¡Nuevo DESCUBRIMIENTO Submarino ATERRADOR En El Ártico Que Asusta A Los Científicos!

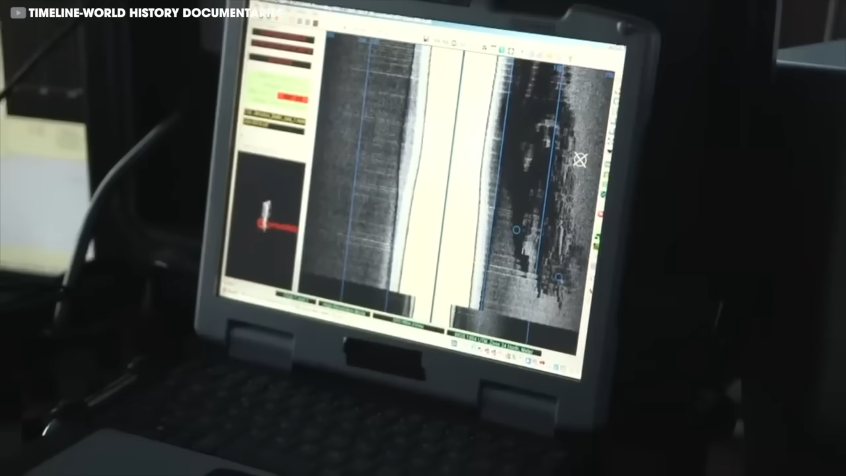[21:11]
Según los expertos, se trata simplemente de un fragmento de roca en forma de disco.